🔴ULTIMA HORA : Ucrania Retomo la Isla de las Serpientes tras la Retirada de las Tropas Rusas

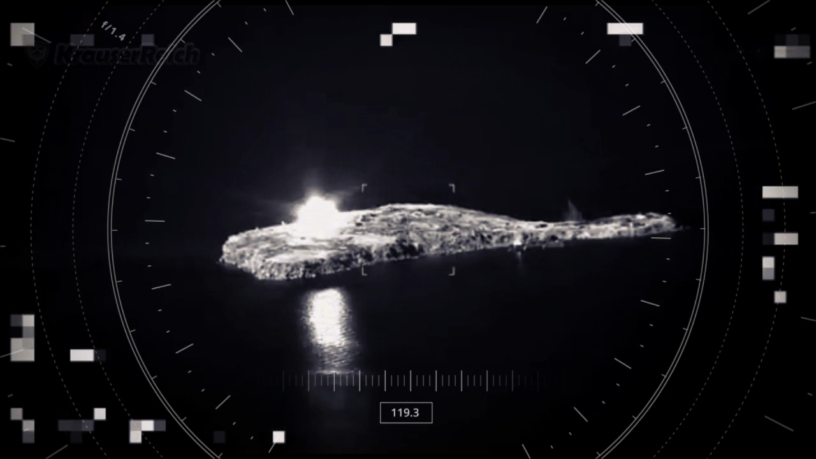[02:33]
dos aviones Sukhoi-30 de la Fuerza Aérea de Rusia lanzaron dos veces ataques aéreos con bombas de fósforo contra la isla de Chiminyi, donde supuestamente completaron sus tareas, precisó.